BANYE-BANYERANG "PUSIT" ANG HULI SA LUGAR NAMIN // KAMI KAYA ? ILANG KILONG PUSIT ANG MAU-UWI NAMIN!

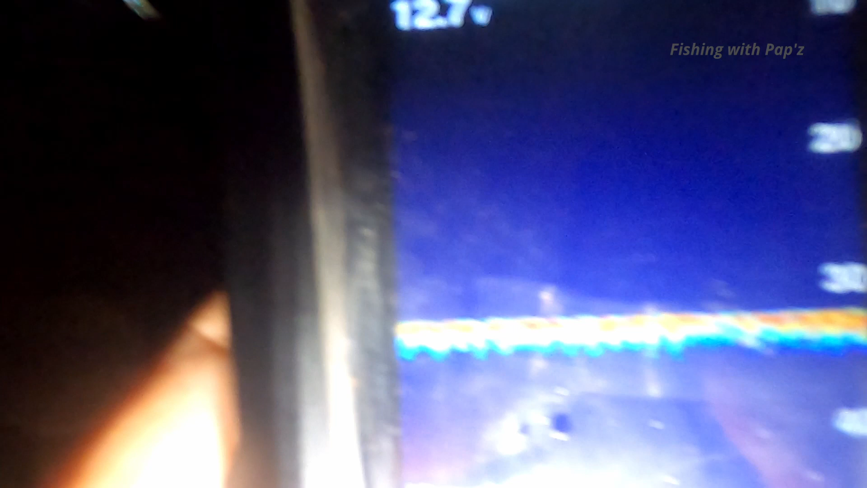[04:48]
Guys, yung fish finder na mo, ang setup na mo diri ah.
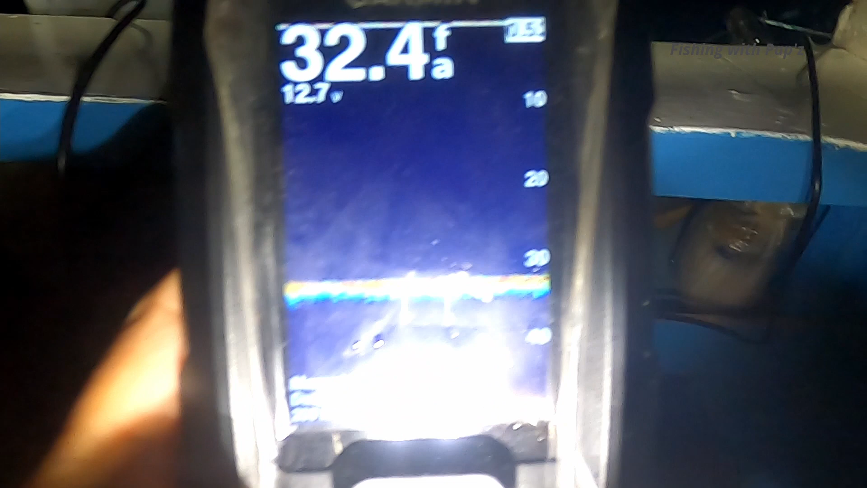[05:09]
On screen: depth 32.4 fa
So, bali mo niya ang bottom kasi naka-register 32.3.
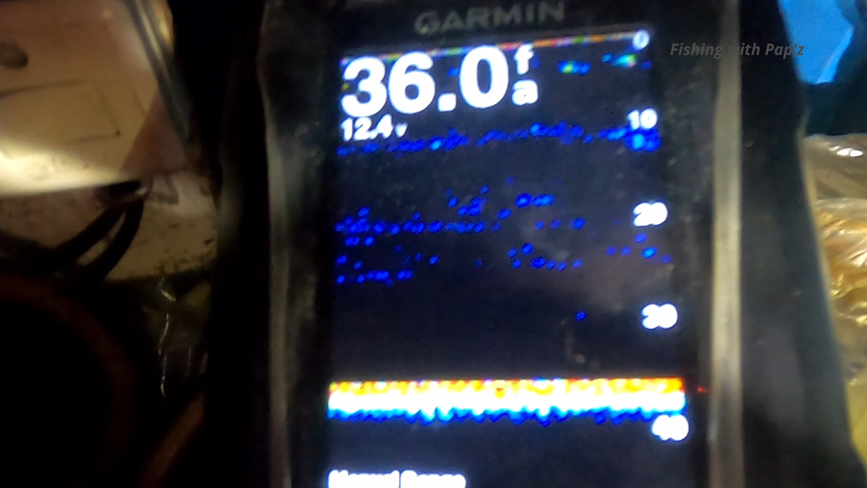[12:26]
kumukunti yung kain ng pusit kasi may parang marami isda sa ilalim.
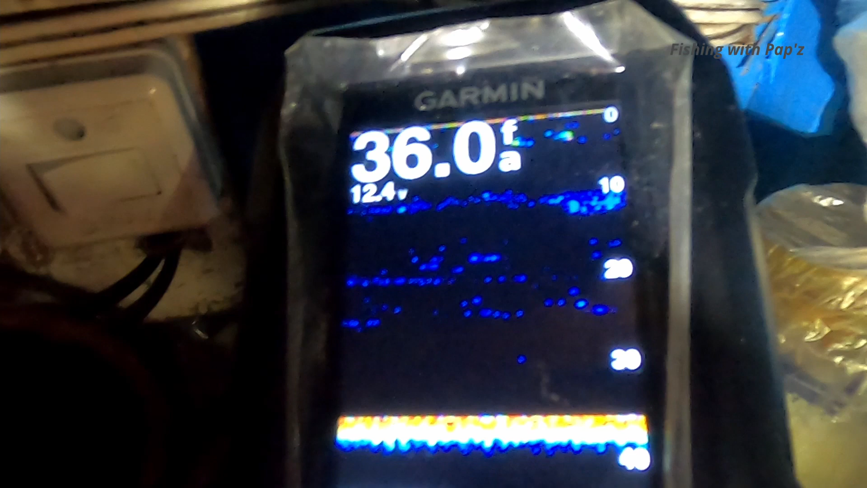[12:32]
Parang naano yung isda, naano yung pusit sa isda.
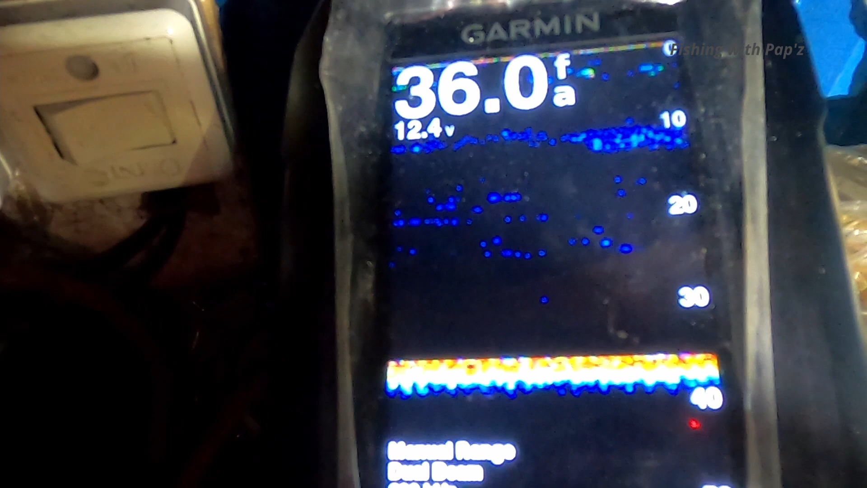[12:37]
On screen: depth 36.0 fa
Parang tawag nito, hinahabol niya ba yung mga isda?